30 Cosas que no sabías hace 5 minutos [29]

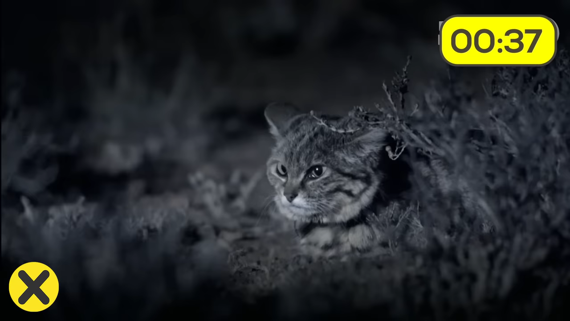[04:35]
Este es el felino más mortífero del mundo, el gato patinegro.
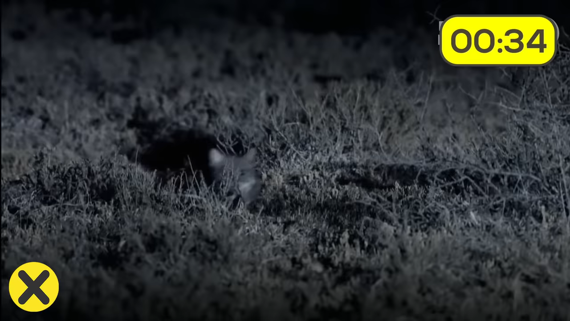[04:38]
El 60% de sus cacerías son exitosas.